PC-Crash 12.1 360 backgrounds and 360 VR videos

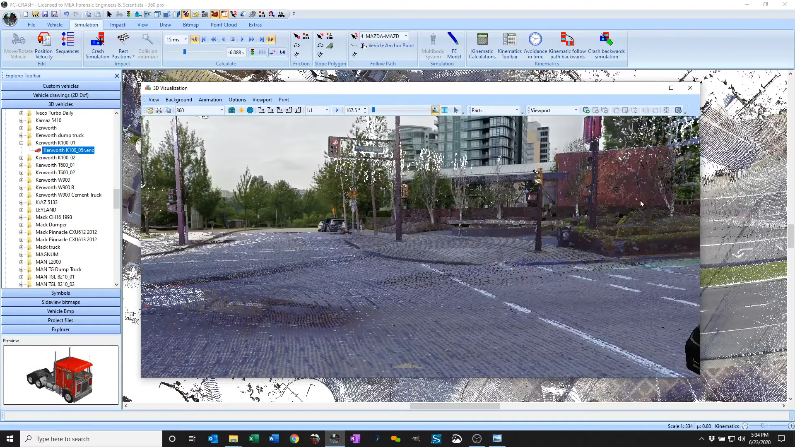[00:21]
background I've loaded in a Google Street View image.
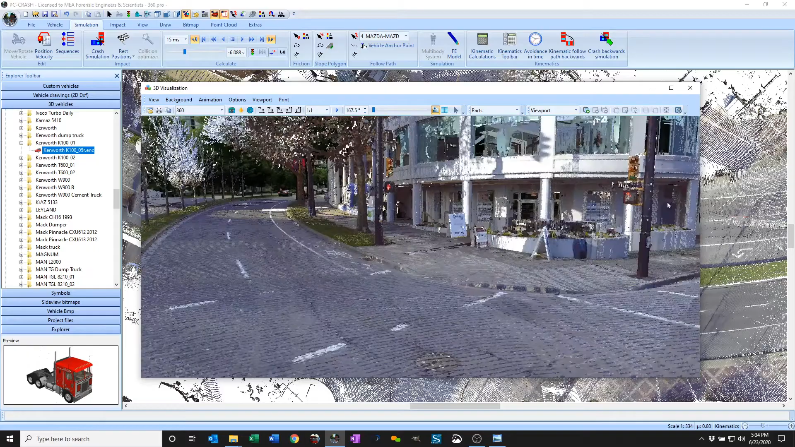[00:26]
So you can see it blends in pretty nicely.
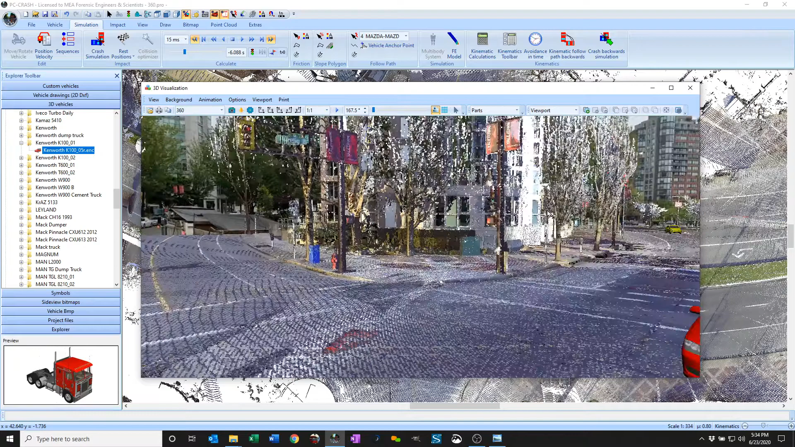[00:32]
So I just grabbed the Street View image using a Chrome plug-in.
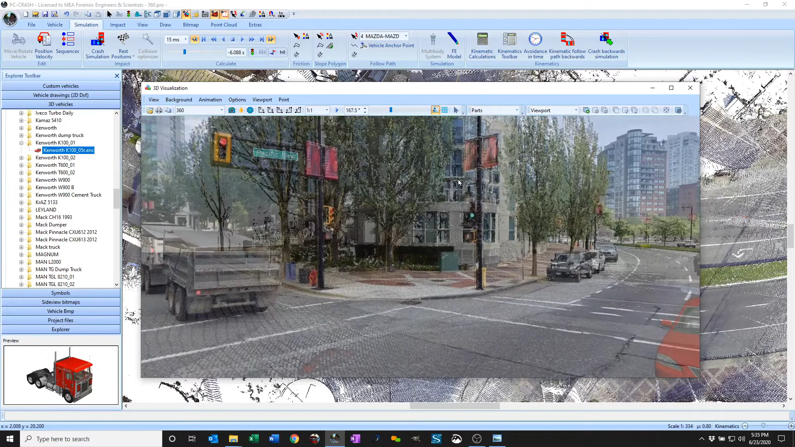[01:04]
If I increase transparency you can see how I could match elements from my 3d scan with elements in the Street View image. So this can be done in full 360
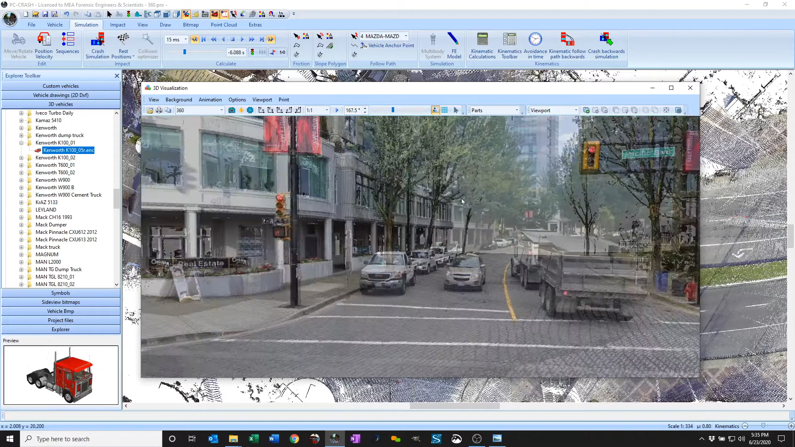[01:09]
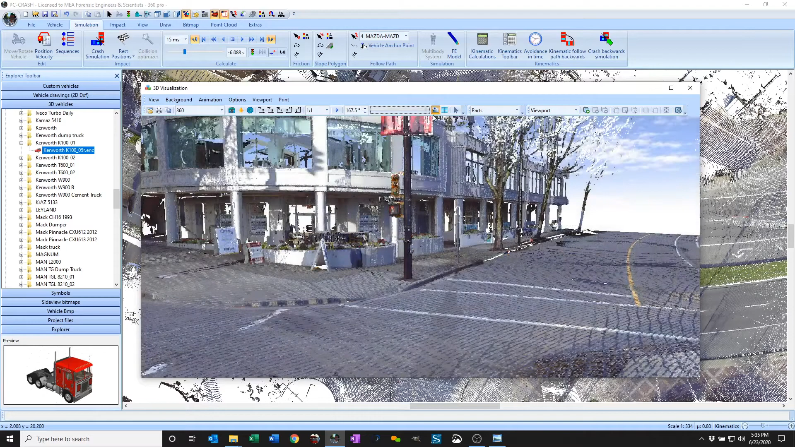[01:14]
allowing me to locate where that Google Street View image was taken from.
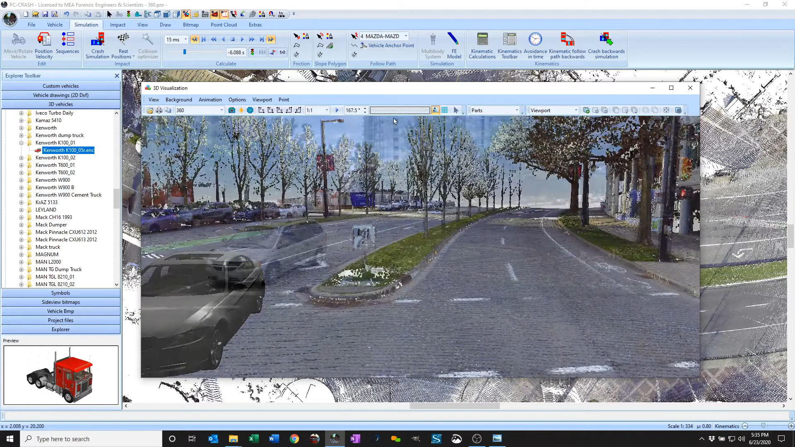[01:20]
And you can even use the camera optimizer for this.
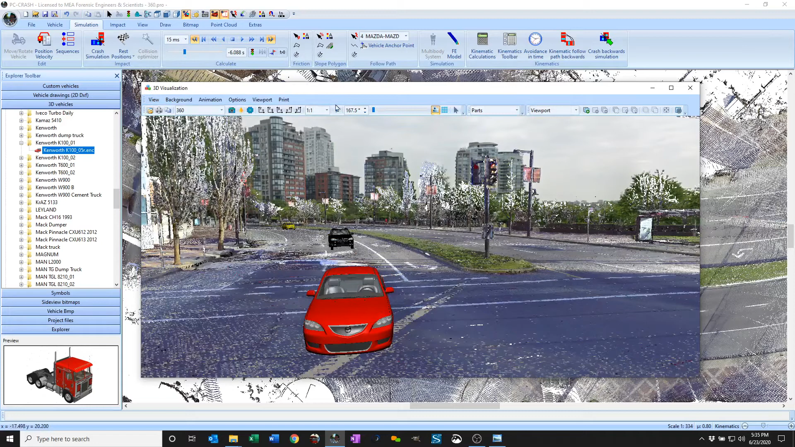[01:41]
And so now you can see that as I play my simulation the objects that are driving on my 3d scan
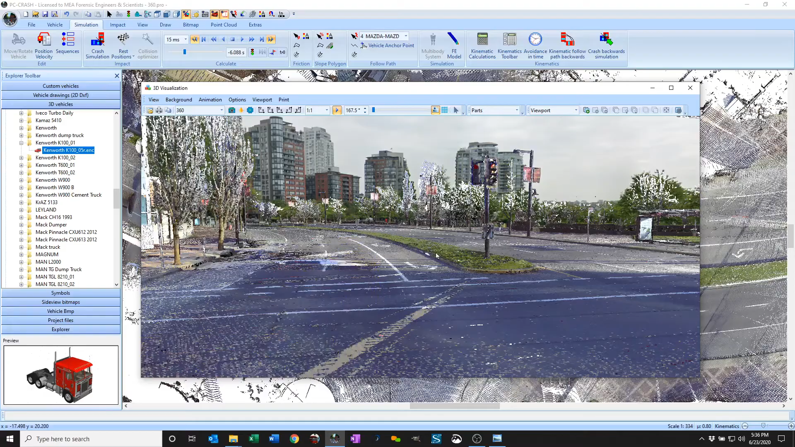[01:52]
are in about the right position to use the
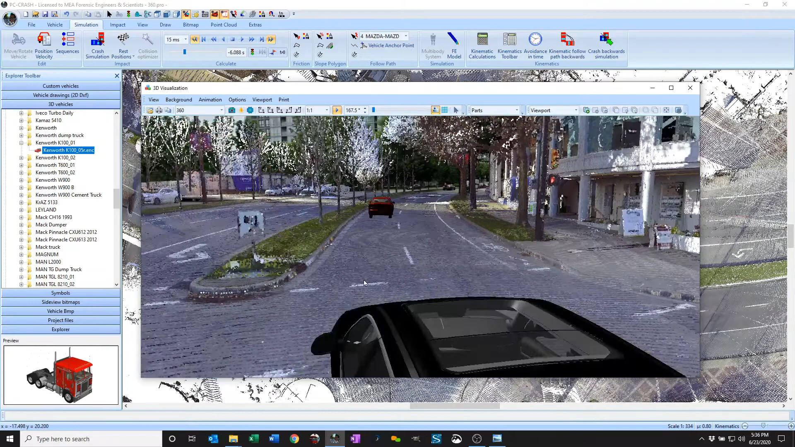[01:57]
point cloud, I mean for use the 3d background instead.
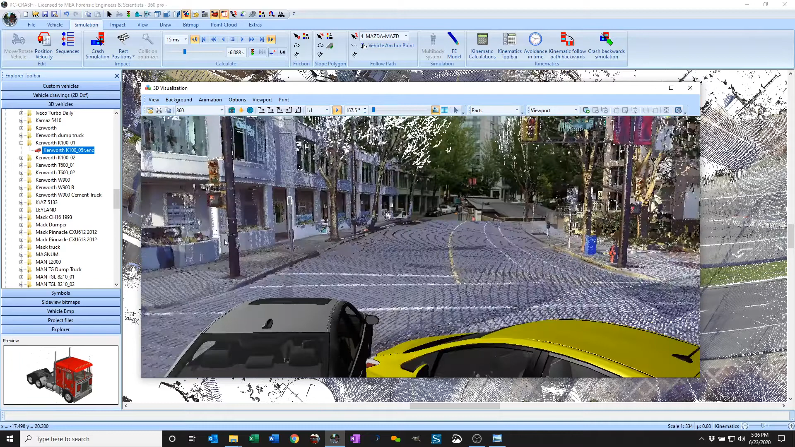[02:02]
So if I want to toggle off my drawing layer